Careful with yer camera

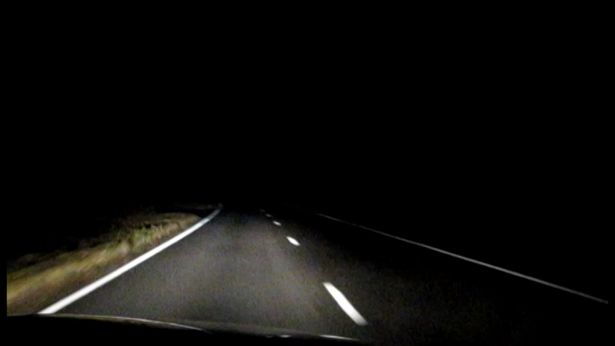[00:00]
This is the Craigmuir Tobermory Road. It's a 60 mile an hour road. Brave enough. Then you come on to senses like this.